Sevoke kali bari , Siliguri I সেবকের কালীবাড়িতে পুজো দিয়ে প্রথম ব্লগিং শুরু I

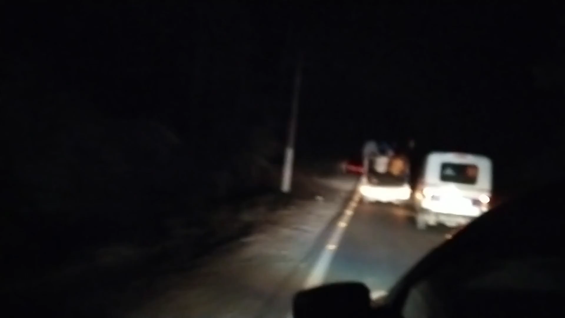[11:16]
दीनेर बला एक तो आलो छिलो शेखलो एकान एकदम अन्थोकार पुरो जांगो लगतम पुरो अन्थोकार